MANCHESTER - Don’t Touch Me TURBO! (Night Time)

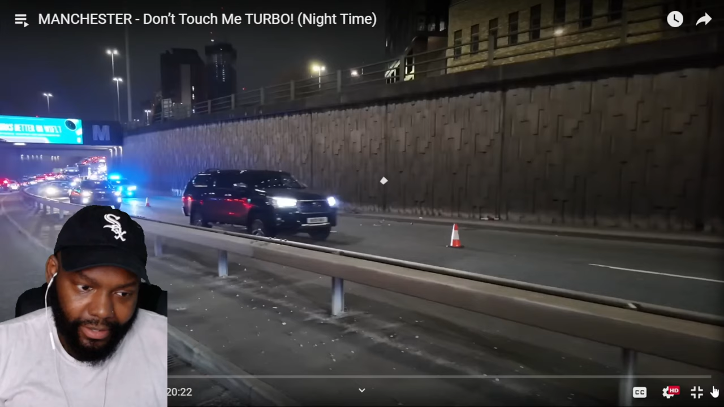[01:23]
This is going to be a whole different energy. Check out the heavy crash there, airbags deployed.
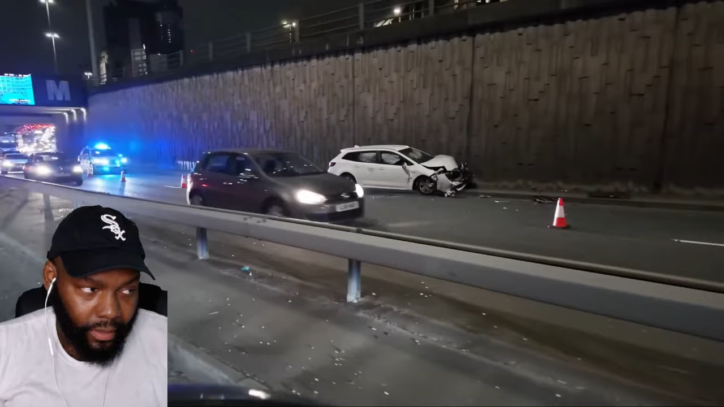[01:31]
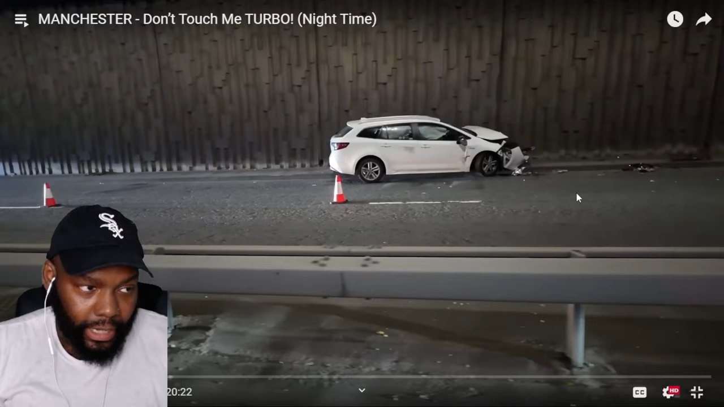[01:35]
Looked like they was trying to speed and go fast. So one of them cars.